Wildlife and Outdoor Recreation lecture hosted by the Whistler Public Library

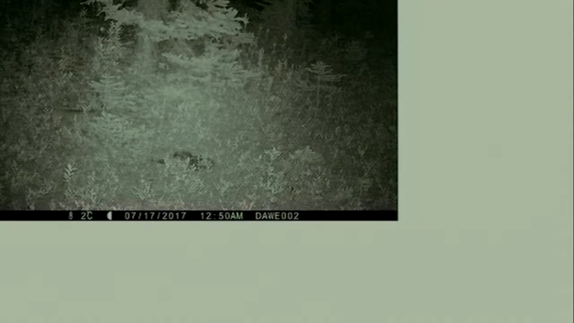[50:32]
Here, because it's not always really obvious, we have ourselves what I'm pretty sure is a bobcat. Kind of tufts above the ears and a short tail right here. But maybe you'd believe anything I told you. And here we actually have a mountain goat.